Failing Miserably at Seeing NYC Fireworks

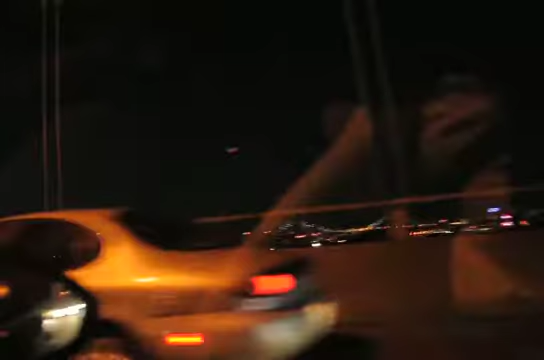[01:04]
At least the city's pretty. Well, you can see the very tip-top of some of them.